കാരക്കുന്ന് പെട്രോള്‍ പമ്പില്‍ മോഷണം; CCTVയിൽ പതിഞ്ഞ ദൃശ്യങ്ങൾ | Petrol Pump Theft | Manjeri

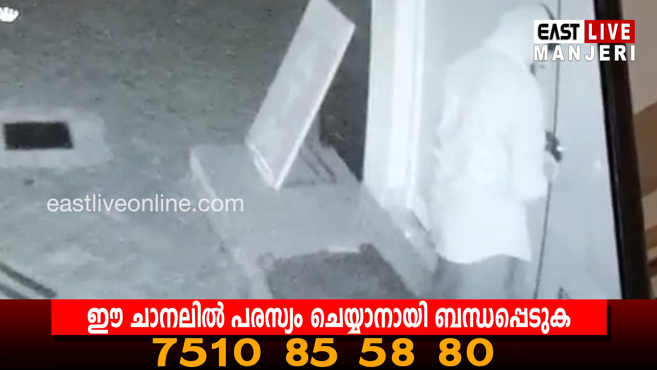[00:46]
മുണ്ടും ഷർട്ടും ധരിച്ചെത്തിയയാൾ ഓഫീസിന്റെ പൂട്ടു തകർത്താണ് അകത്ത് കയറിയത്.
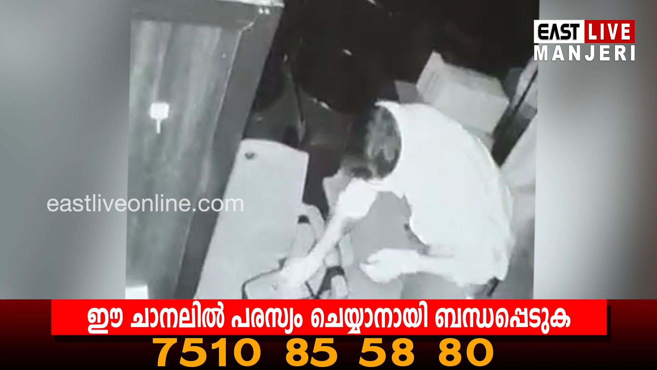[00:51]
10 മിനിറ്റോളം ഓഫീസിൽ ചെലവഴിച്ചതിന് ശേഷം സൂക്ഷിച്ചിരുന്ന നാണയങ്ങളും നോട്ടുമാണ് മോഷ്ടിച്ചത്.
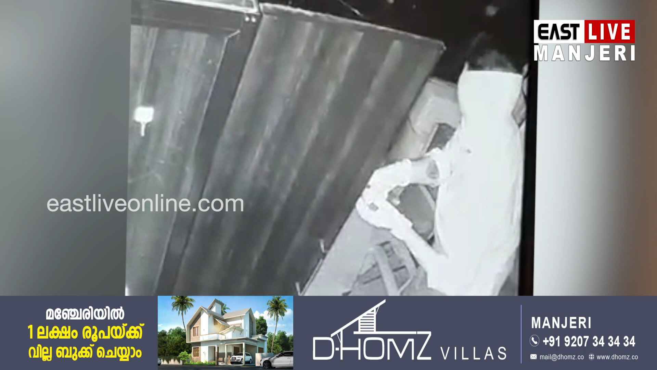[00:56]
മുഖം മറച്ചും കയ്യുറ ധരിച്ചുമാണ് മോഷ്ടാവ് എത്തിയത്. ഇയാളുടെ ദൃശ്യം CCTVയിൽ പതിഞ്ഞിട്ടുണ്ട്.